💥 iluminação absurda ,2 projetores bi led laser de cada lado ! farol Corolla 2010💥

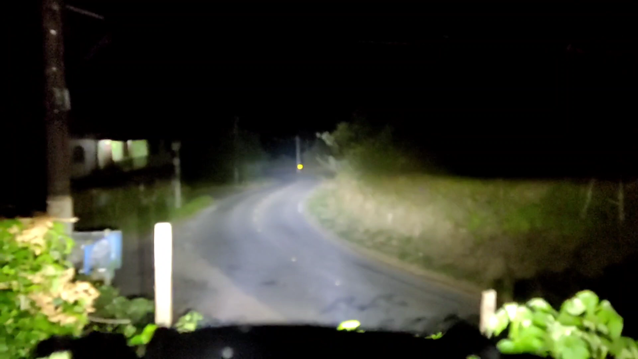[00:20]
Olha que pancadão. Tá muito forte, cara. Vocês tão loucos. Olha, você tá doido.
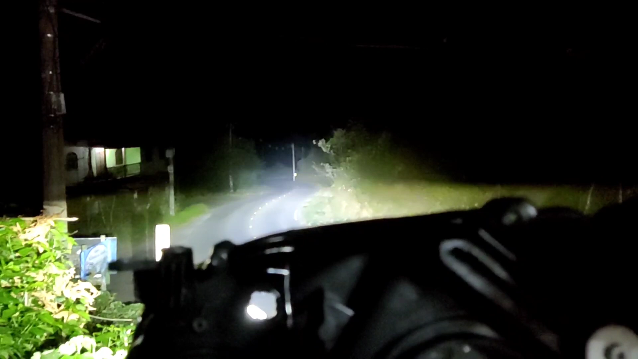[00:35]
Olha que pancadão. Aqui é dois, né, galera? No mesmo tempo fazendo alto e baixo.
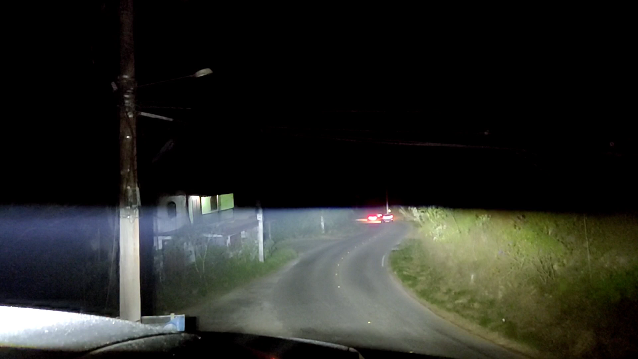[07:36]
Esse negócio. Tá uma neblinazinha aqui pra mostrar legal ó. E o corte dos dois projetores como que ficou. Esse é a iluminação do baixo. Eu vou tentar posicionar aqui.